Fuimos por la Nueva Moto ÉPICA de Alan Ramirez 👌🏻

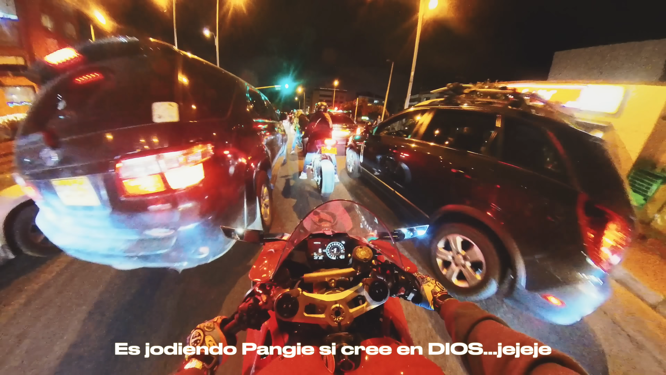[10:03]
¿Cómo hacen en la iglesia cuando ustedes van a la escuela? No, nada. Sí. Vea, cuidado, amor, con esa camioneta que usted lleva ahí.
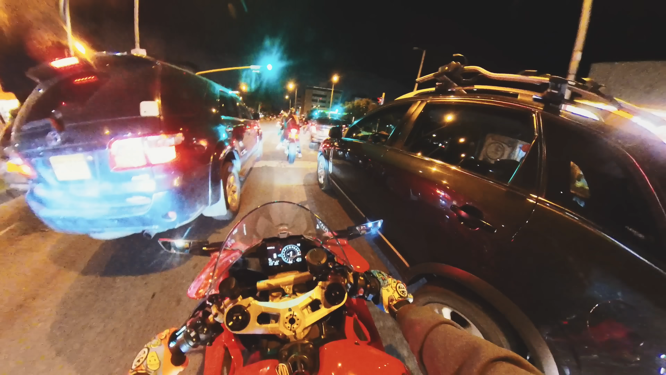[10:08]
A la derecha, a la derecha. Sí, pero no viene para coger 30. ¡Eso, hágale! ¡Cuidado!
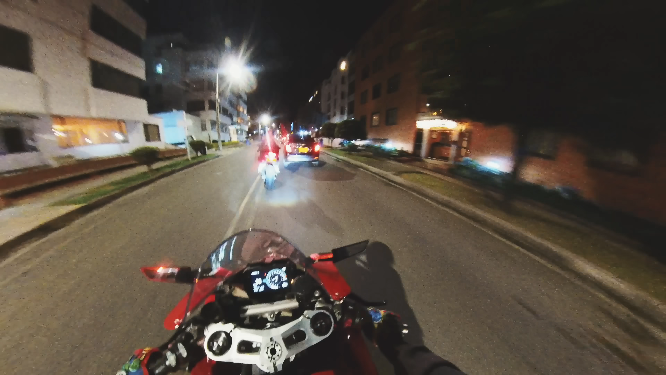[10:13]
Cuidado que acá volteando a la novena hay una cámara. Pilas, a 40. Porque está a 50 la camarita y usted sabe que las están colocando a 51. A 50, amor, que a usted le gusta pagar comparando el resto. ¿A 50 o 40, con orden? ¿A 45? Véalo, véalo. Tome su comparendo. A 45, pilas. Ya, está ahí donde está Migue. Me toca aflojar. Amor, usted está pasadita, mija. Ya que ya se lo pusieron.
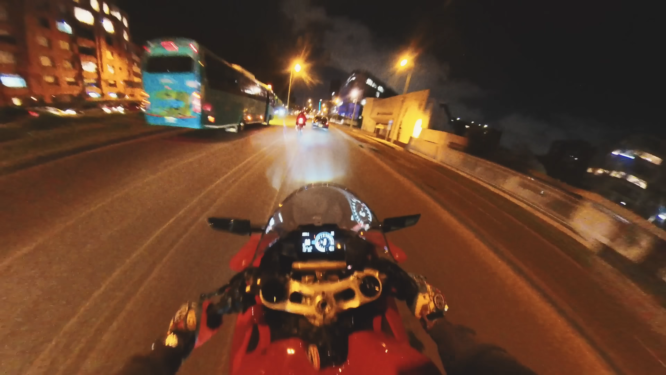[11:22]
Marica, me tienen pegado al culo, se lo juro. Yo voy detrás del man. Páselo, sin miedo. Ah, ya los alcanzamos, ahí va Alan. Pero están apretando. Qué chimba que no hay trancón. Hágale, amor, hágale. A la derecha.